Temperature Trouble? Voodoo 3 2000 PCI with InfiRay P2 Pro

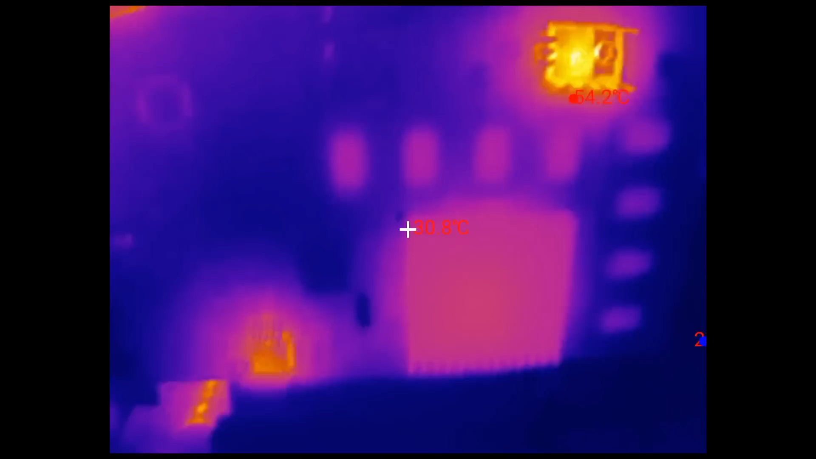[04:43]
And to my surprise, I did not notice much of a difference between the original and the replacement heatsink. At least not yet. While the component heats up, let me show you the optional macro lens that can be purchased in a bundle with the InfiRay P2 Pro camera.
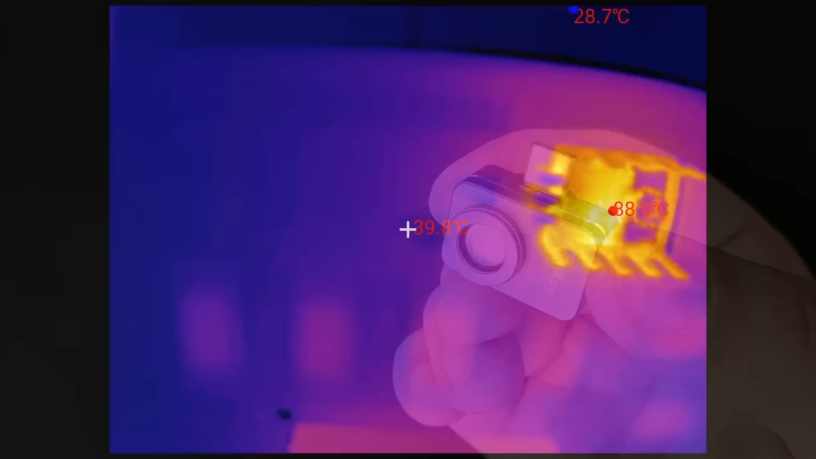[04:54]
With the macro lens you can get much closer to objects you want to record.
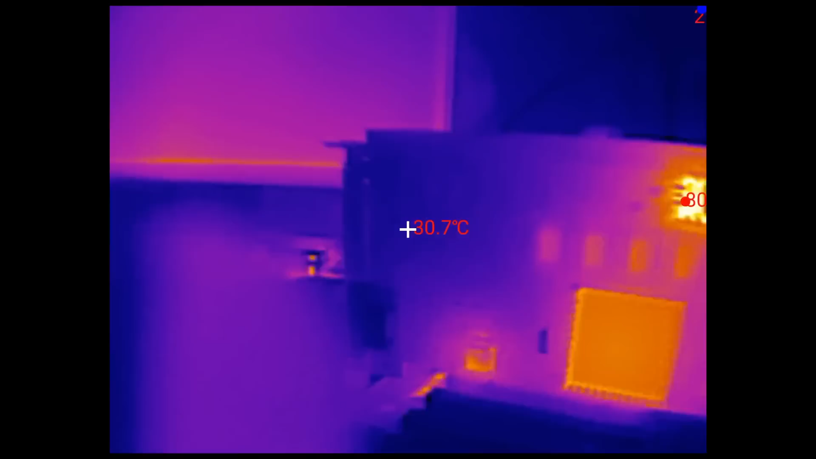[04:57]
On screen: spot 30.7°C
The lens snaps on the camera and is held in place via a magnet,
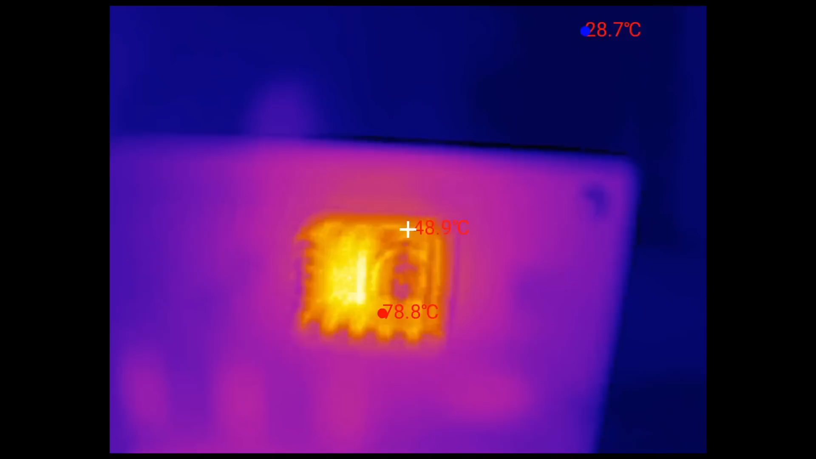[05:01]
On screen: min 28.7°C
which is strong enough to keep the entire cover in place, but not too strong so it is difficult to remove.
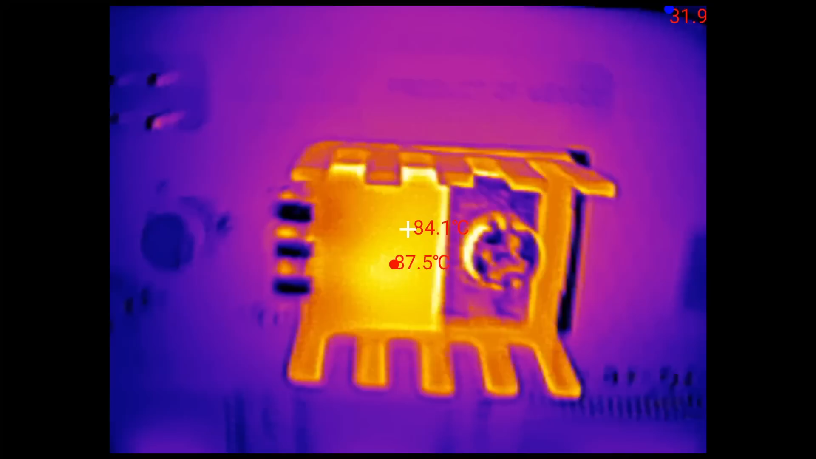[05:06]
On screen: max 87.5°C
I already started Unreal Tournament and want to see what temperatures we get with this, in my opinion, weaker heatsink.
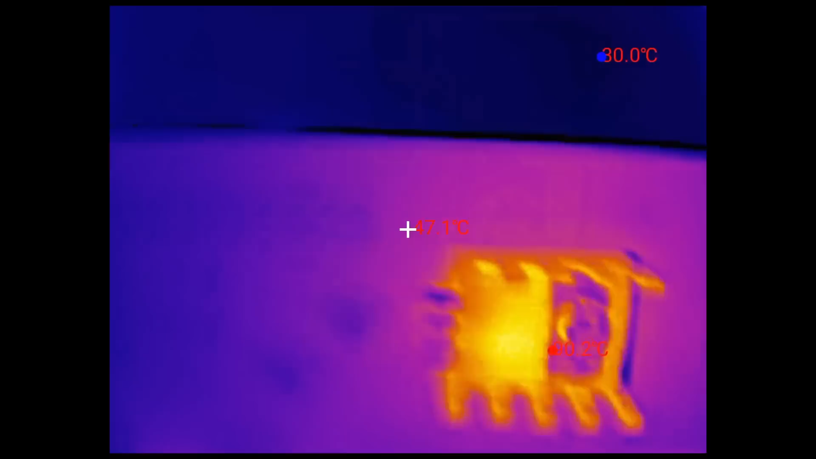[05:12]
On screen: min 30.0°C
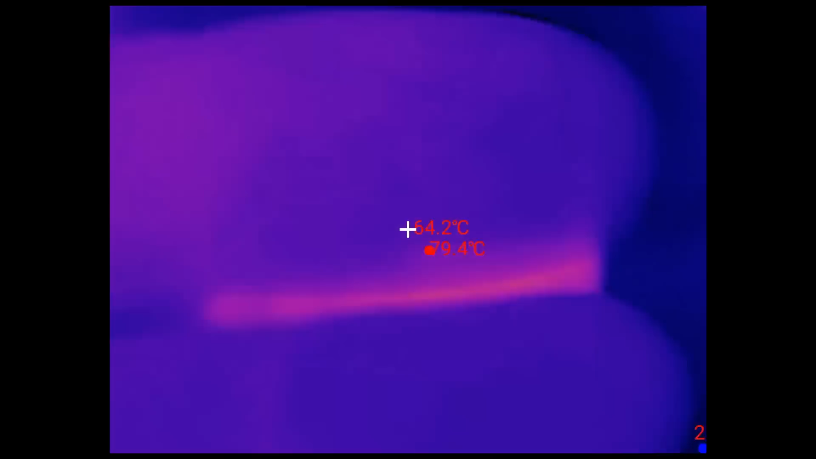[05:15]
Let's remove the macro lens again and continue to monitor the temperature. It looks like we get the same temperatures under load.
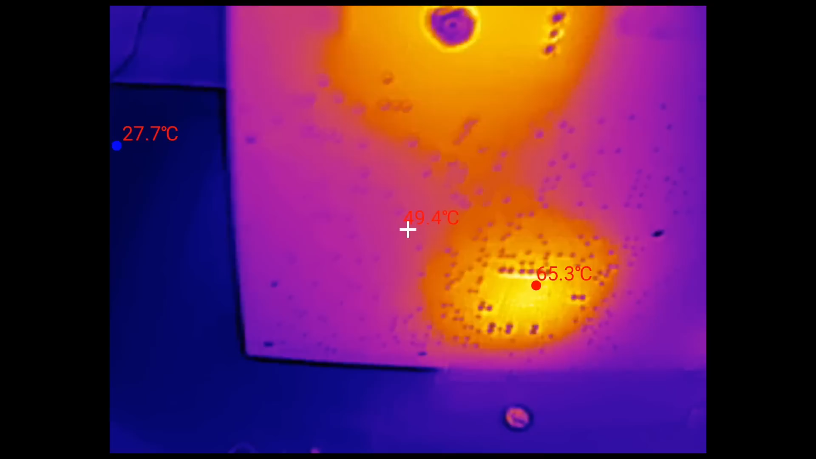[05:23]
On screen: spot 49.4°C, max 65.3°C, min 27.7°C
On the back of the card, the 3dfx chip is unchanged at 65 degrees. The voltage regulator spot on this side is a little bit hotter at around 62 degrees.
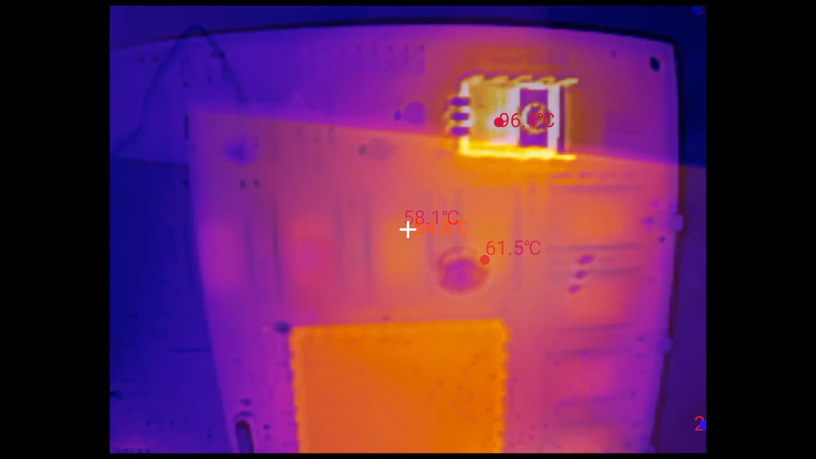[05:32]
On screen: spot 58.1°C
At a temperature of 98 degrees I stopped the test because I felt it wanted to heat up a couple of degrees more. The original heatsink leveled out at 97 degrees.
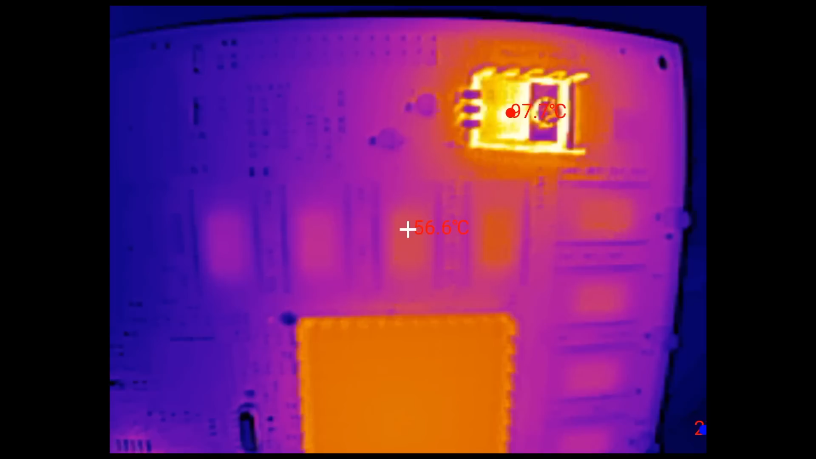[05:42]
So I have a feeling that the replacement heatsinks are a bit weaker, but surprisingly not by much.
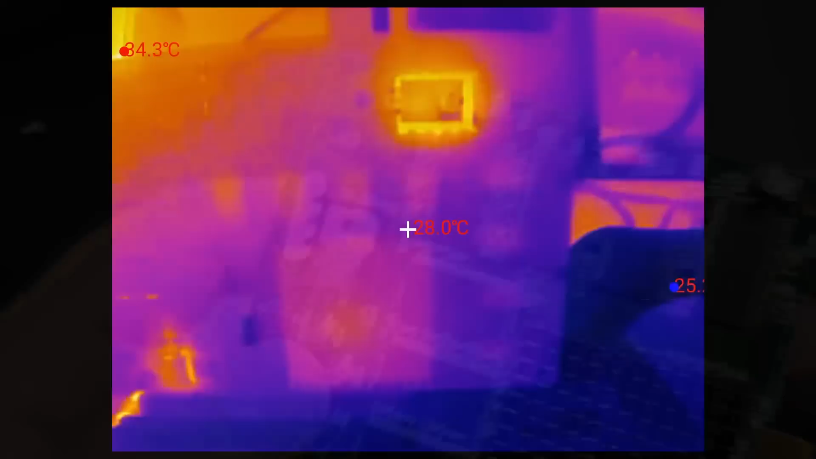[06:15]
On screen: spot 28.0°C
I recorded the entire heat-up process from the moment I powered on the system. Initially, the regulator heats up quickly, but the closer we get to the final temperature, the heat increase slows down significantly. I am already running Unreal Tournament in the background. It is looping through the intro scene. It looks like we are leveling at a temperature of 78 to 80 degrees with a replacement heatsink plus thermal paste. This is in the range of 15 to 20 degrees cooler than with the original heatsink without thermal paste.
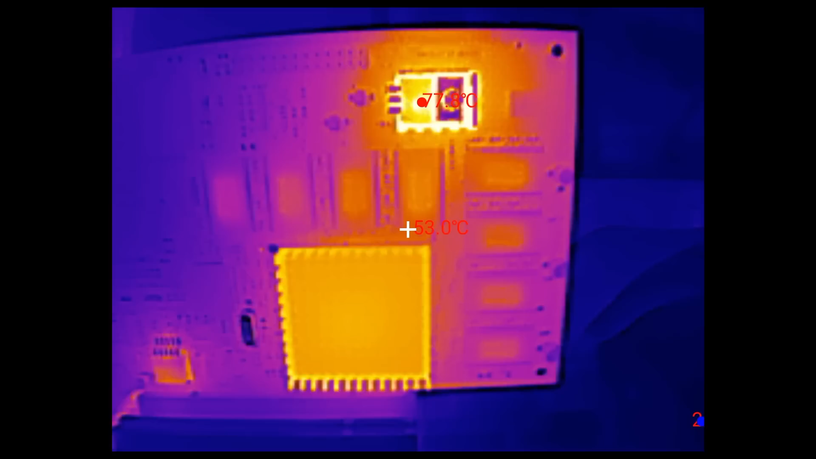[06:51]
On screen: spot 53.0°C
To make sure that we have reached peak temperature, I played one match of Unreal Tournament, which usually takes around 5 minutes. But the temperature remained at 80 degrees. Then I played another match and we briefly touched 81 degrees.
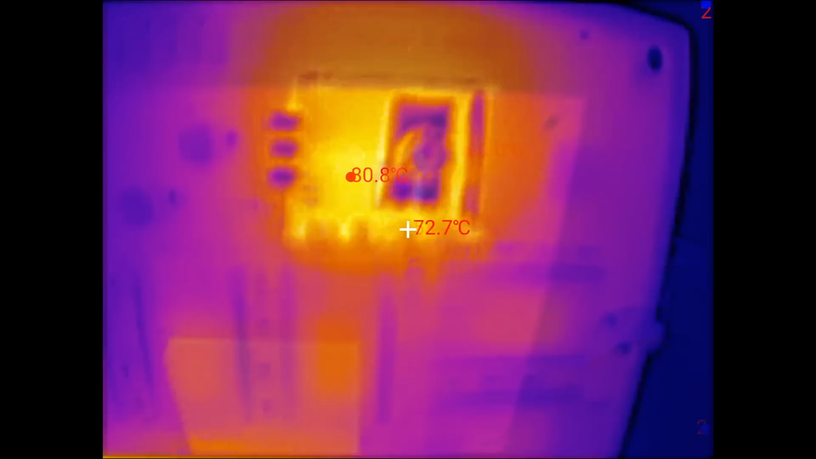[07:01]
On screen: spot 72.7°C, max 80.8°C
I think it is safe to say that we have reached the maximum temperature of this regulator. By applying thermal paste, this voltage regulator is now 15 to 20 degrees cooler than with the original heatsink that is just screwed to the board, without thermal paste.
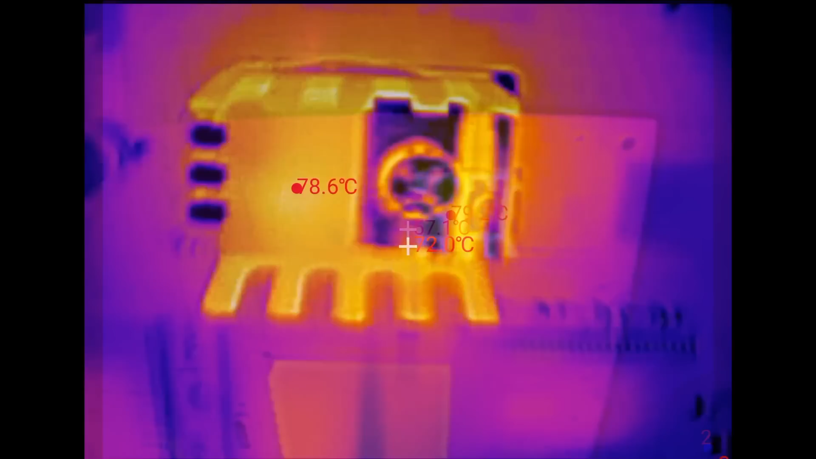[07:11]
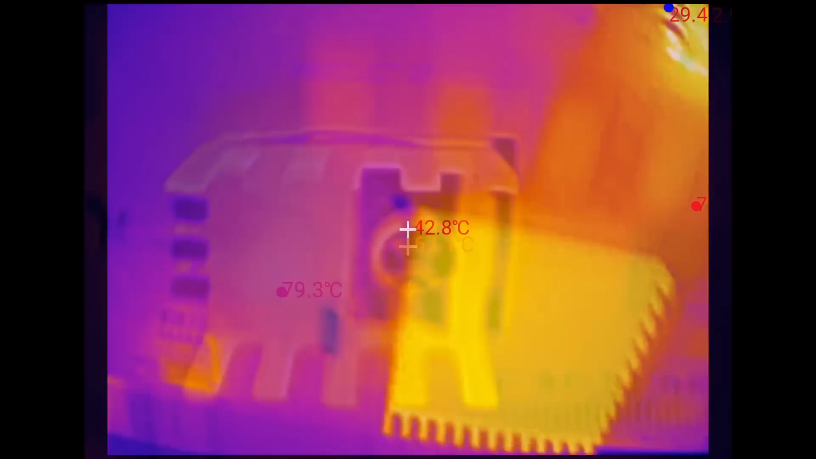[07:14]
On screen: spot 42.8°C
The heatsink of the 3dfx chip reached almost 70 degrees during gameplay, and so does the back of the card.
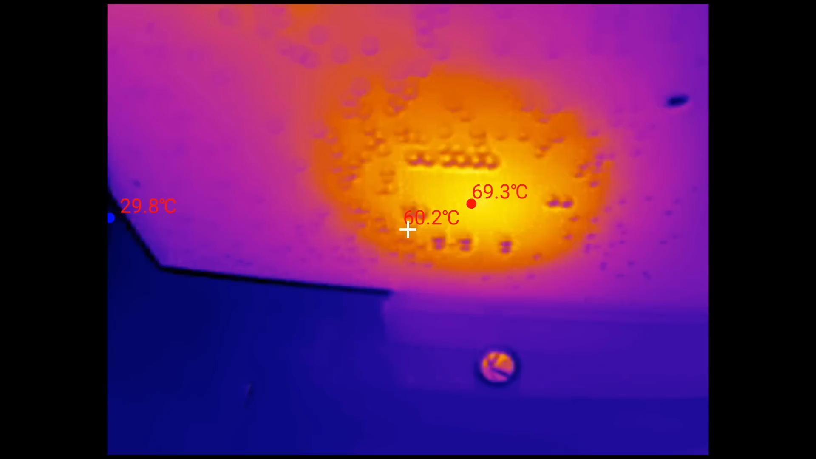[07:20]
On screen: spot 60.2°C, max 69.3°C, min 29.8°C
The spot where the voltage regulator sits reaches almost 65 degrees.